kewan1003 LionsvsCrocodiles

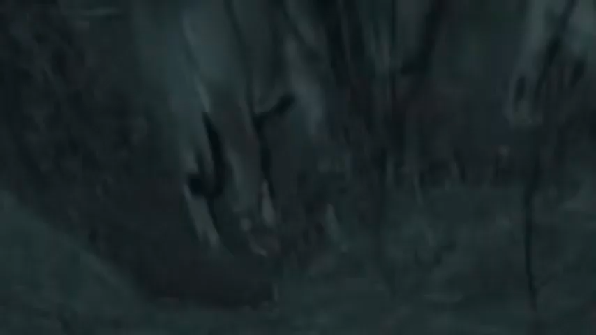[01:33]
Chippetsua leaves with the hunters. So who's minding the cubs? The lazy sister.
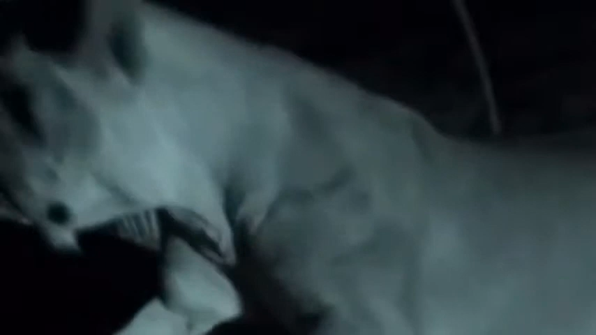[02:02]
She can hear the others enjoying their meal. Her hunger gets the better of her, and she abandons her post.
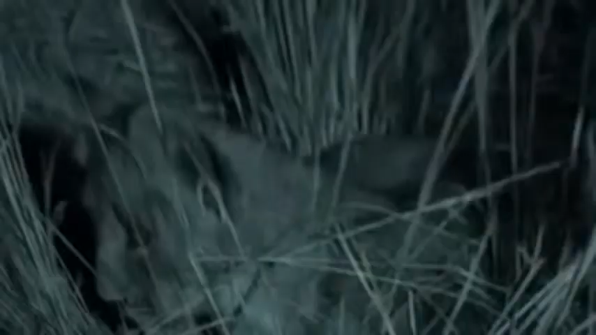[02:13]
Chippetsua sets off for the river, though Chimondo hesitates.
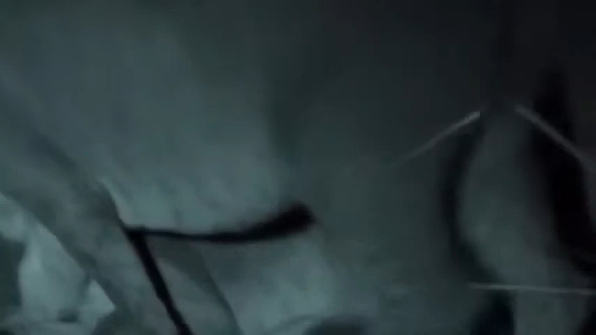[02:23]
The night holds other threats.
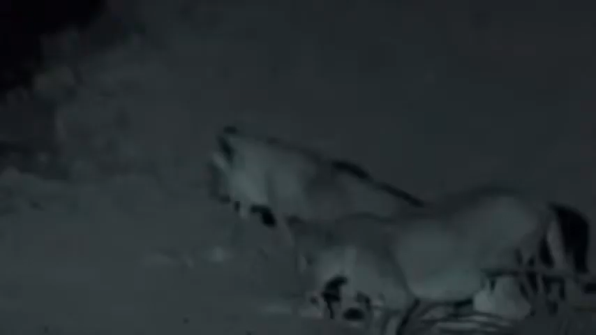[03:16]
It's an important lesson they're learning.
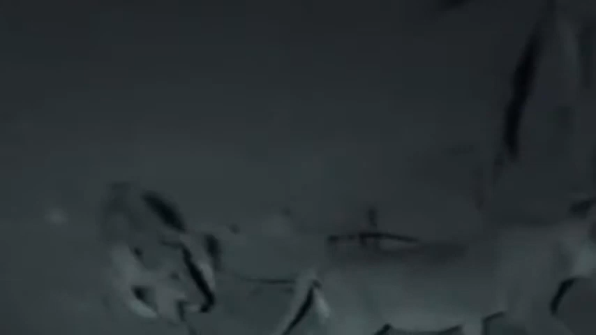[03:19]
Fear. They're finally growing up. Fear.
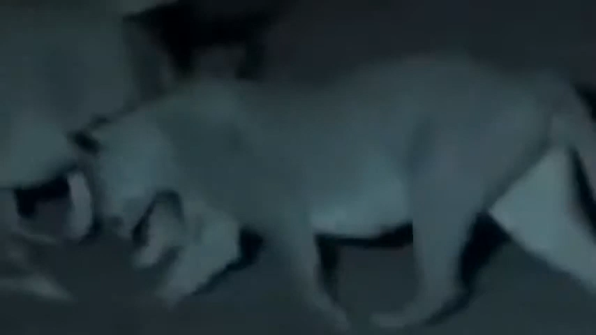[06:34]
lesson over and the pride feasts together
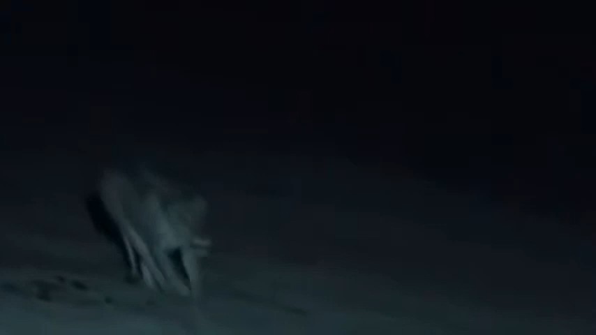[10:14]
as a herd the buffalo are formidable
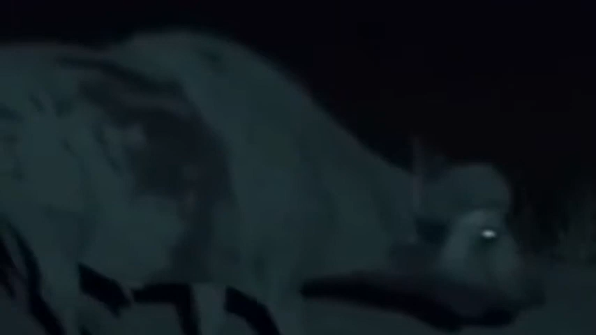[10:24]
better to separate an individual and Chippetsua is the distraction
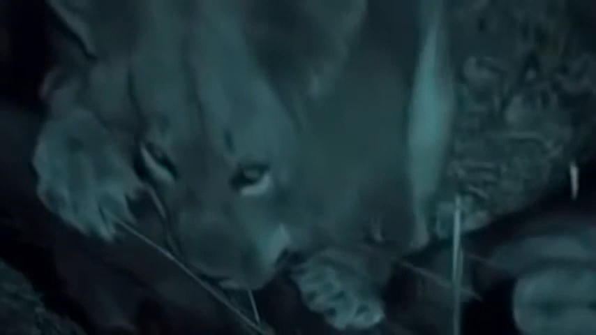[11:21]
they need Mfumo's strength for a quick kill to prevent injury
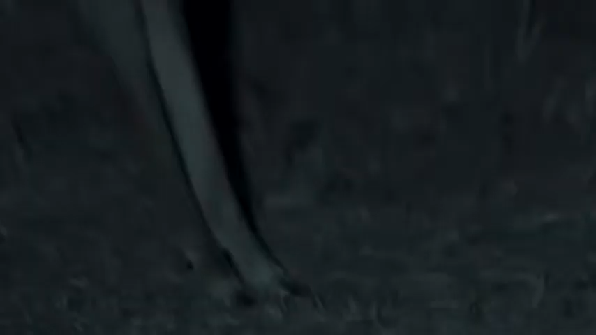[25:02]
it's a waiting game for the puku
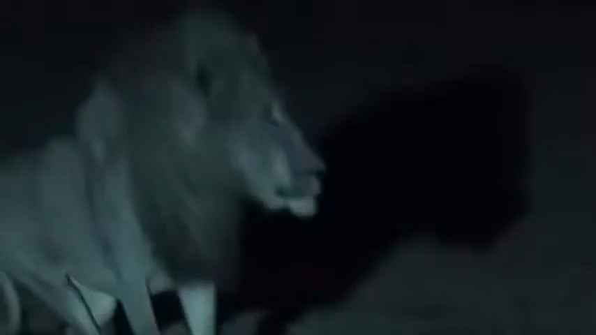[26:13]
his rivals remain a threat and an empty belly is a small price to pay
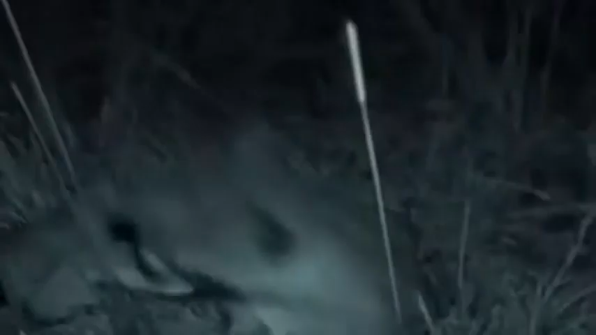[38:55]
The cubs will nurse up to seven months. But now they're ready for meat.
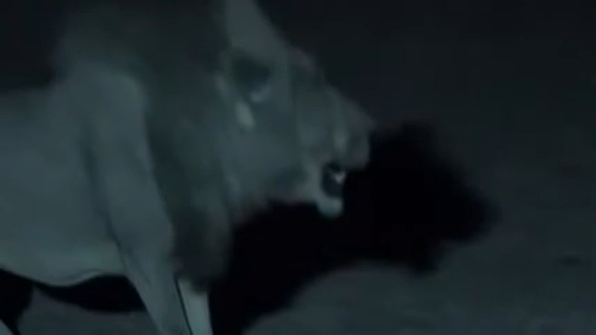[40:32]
Seldom does a male surrender a meal to a mate.
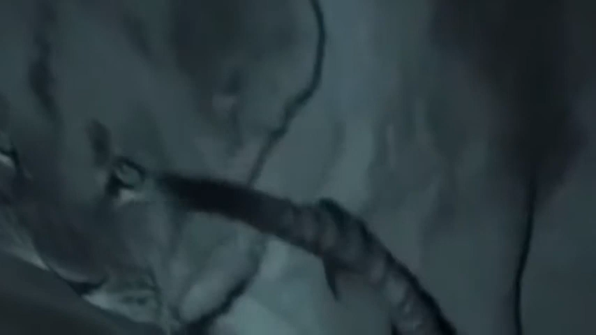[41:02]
Her charm has won her a rare feast.